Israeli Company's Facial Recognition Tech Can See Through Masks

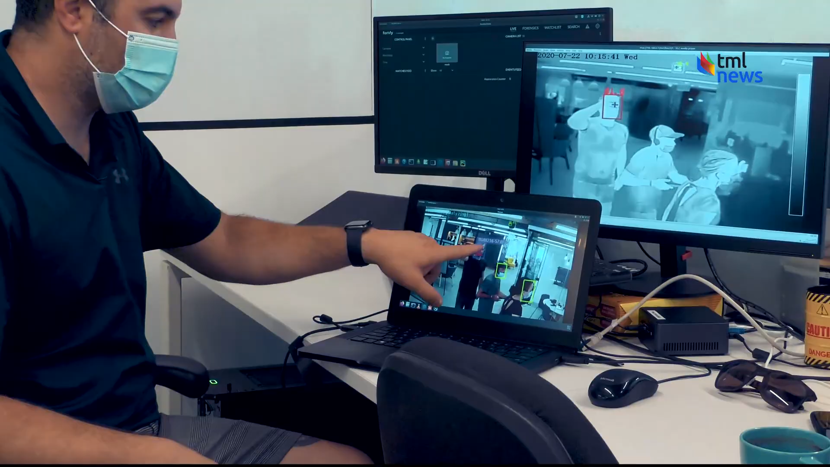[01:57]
So if you're showing up in this camera with a high body temperature and then you're coming from another side of the area or to another camera, then it will be automatically added.